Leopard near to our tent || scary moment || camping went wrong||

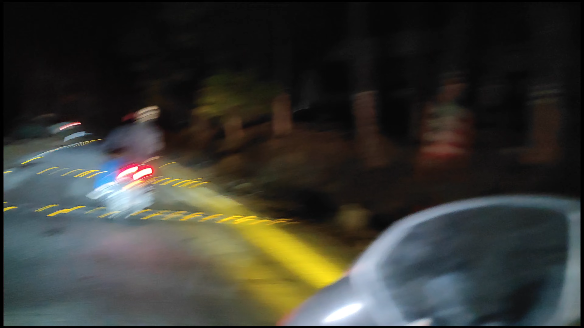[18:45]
ऊपर को जाता है यहाँ से रास्ता, तो ये सेंचुरी के पूरे एरिया है, तो साथ वाले का घर इससे आगे बढ़ता है।